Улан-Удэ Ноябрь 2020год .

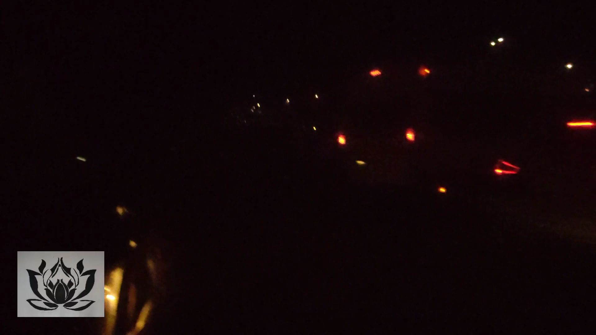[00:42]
Примерно где-то 18:30. То есть 6 часов 30 минут. Полседьмого по местному времени. Это темнота города Улан-Удэ. Если не знаешь город, ты просто потеряешься, не поймешь, что где ты едешь. Пешеходов не видно. Почему так происходит? Почему такой свет стал? Почему город впал во мрак?